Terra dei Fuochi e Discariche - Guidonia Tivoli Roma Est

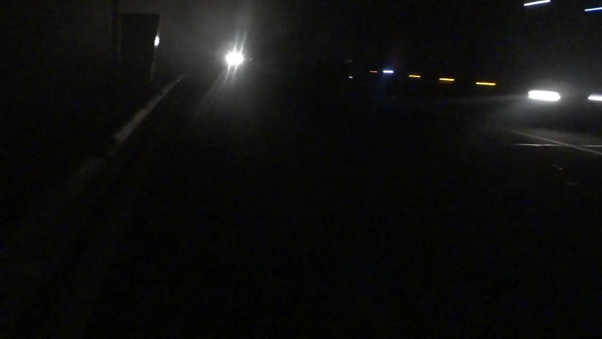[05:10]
guardate il fumo, che adesso scappiamo, sennò qui ci uccide questo, guardate il fumo,